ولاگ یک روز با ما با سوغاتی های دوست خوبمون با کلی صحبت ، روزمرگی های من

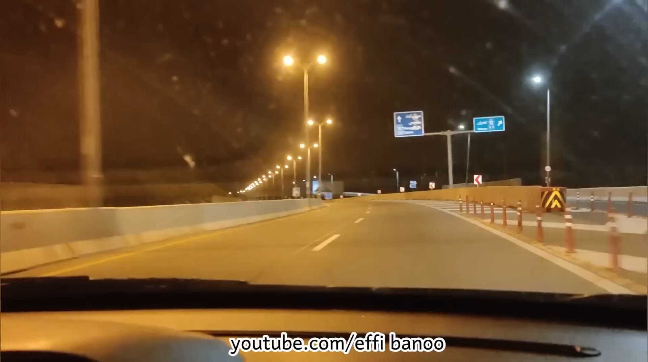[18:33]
جلان تونل تموم شد، دوباره حالت بزرگ راه شده تا میره برای تونل بعدی که دوباره وصل میشیم. دوباره وارد تونل بعدی میشیم.
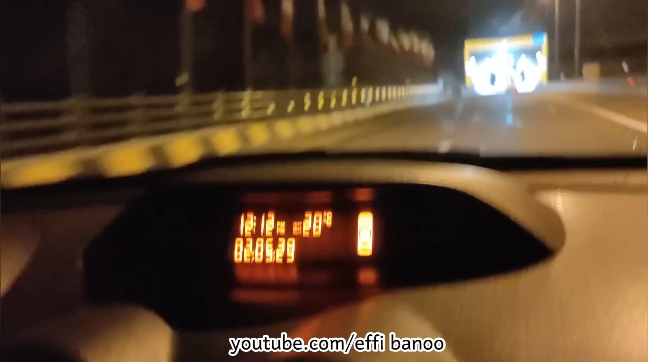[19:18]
ساعت 12 شبه و ما رسیدیم به فاز بعدی تونلامون.